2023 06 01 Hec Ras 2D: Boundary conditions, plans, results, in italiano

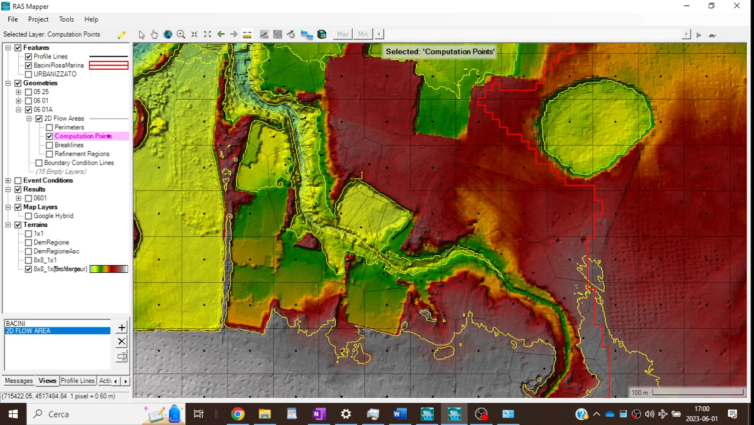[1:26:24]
Vediamo se ci sono altre zone importanti che potrebbero essere da modificare. Questa, vabbè, andiamo facciamo il minimo indispensabile per ora e vediamo come funziona.
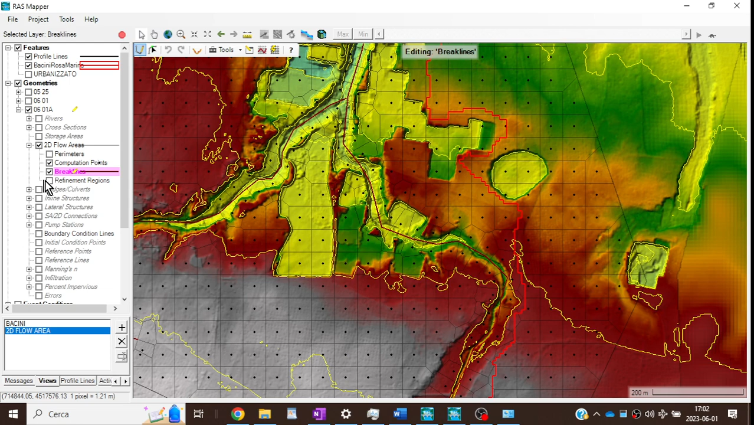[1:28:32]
Facciamo per le refinement regions, che erano tutte a valle, facciamo tasto destro e zoom to layer.
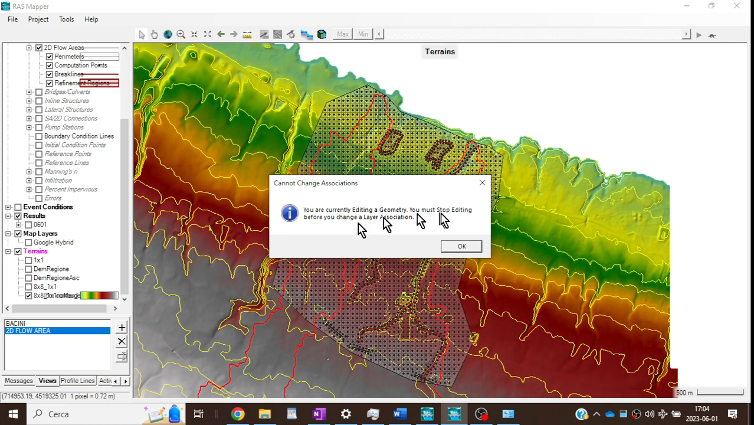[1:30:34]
Stai editando una geometria, prima devi smettere di editarla, quindi salviamo.
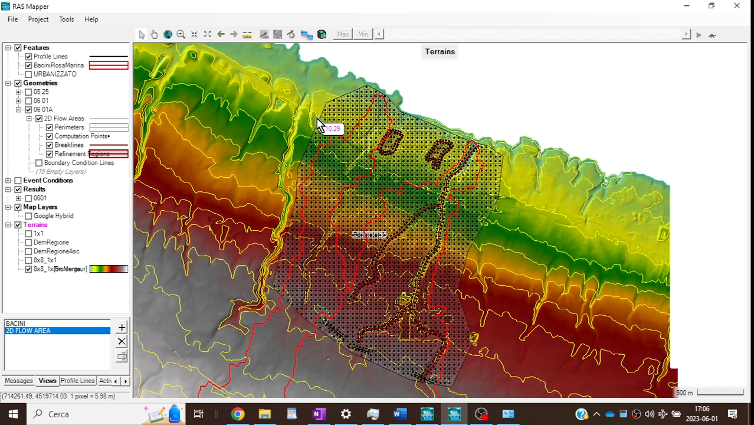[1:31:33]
andiamo al menu principale. Ah, ecco, andiamo a controllare qui. Io intanto, vedete, nel menu principale come geometria ho 0601, invece gli devo mettere 0601A. Quindi vado qui, apri,
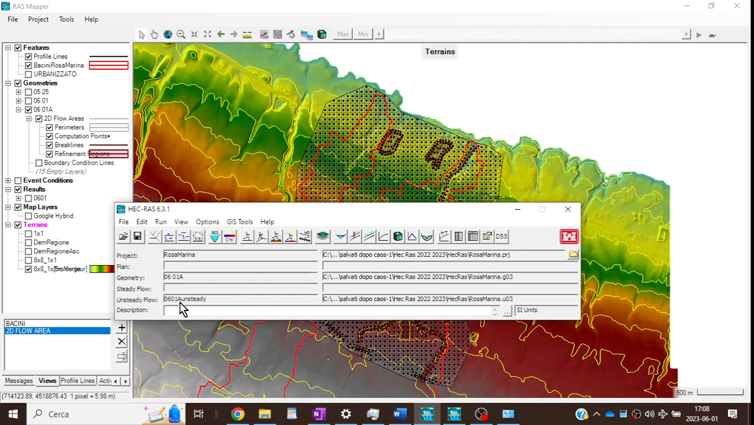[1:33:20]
Ok. Allora andiamo a plan. Facciamo file. Ah, si apre, già si è aperto geometry file 0601A, unsteady flow file, ok. Questo, e chiamiamolo, gli diamo lo short ID, anche questo 0601A, e
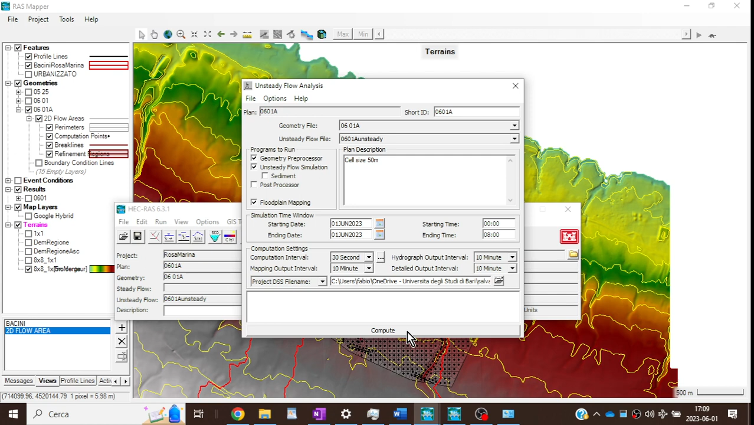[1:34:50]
Facciamo di nuovo file save plan e facciamo compute. Ci dovrebbe mettere un po' di tempo, e poi già lo dico, farà degli errori, eh.
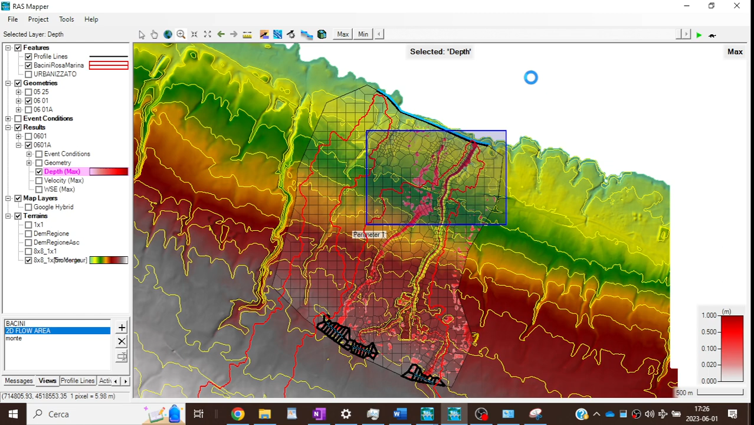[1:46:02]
Ah, ecco, noi abbiamo qui urbanizzato.